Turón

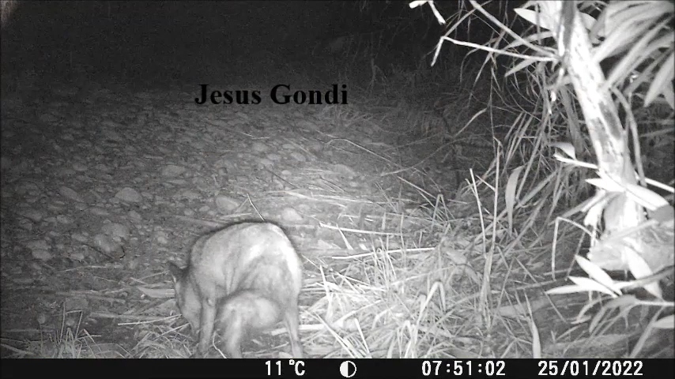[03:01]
Volvemos a ver el zorro con la pata partida nos fijamos en la pata de acción. Viendo a la izquierda de las imágenes vemos esa pata como la tiene el burlo. Lo tiene bastante seco de no utilizarlo y el otro lo tiene bastante desarrollado. Se ha tenido que adaptar a andar a tres patas.
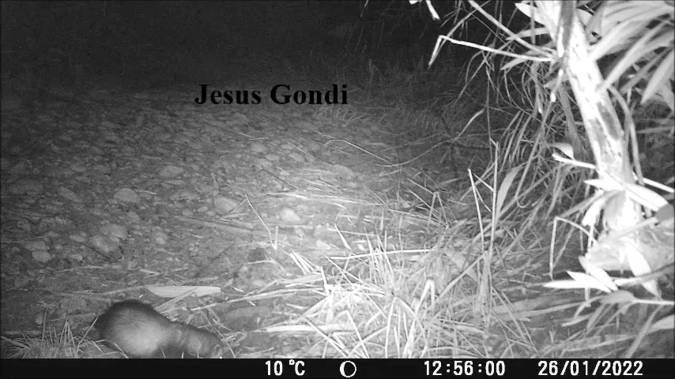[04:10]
Parece ser un macho de gran porte aunque lo veamos pocos segundos ya que parece que se percata de la cámara. y el turón muy difícil de ver y yo es la primera vez que lo grabo. Se diferencia perfectamente este macho que simplemente nos deja verlo unos segundos.
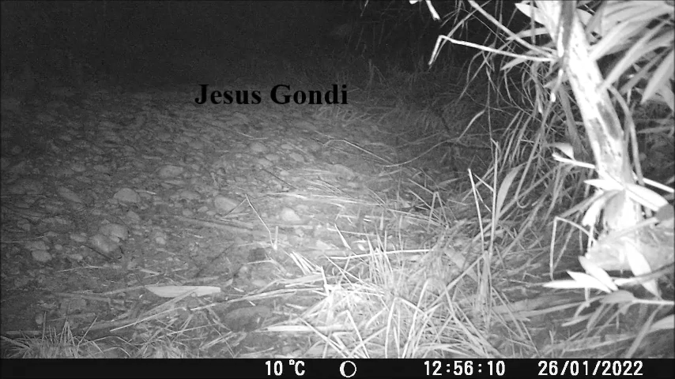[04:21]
Así que nada ya vamos terminando el vídeo con un zorro que mira rectamente a la cámara y nada espero que os haya gustado el vídeo y nos vemos en el próximo. Un saludo.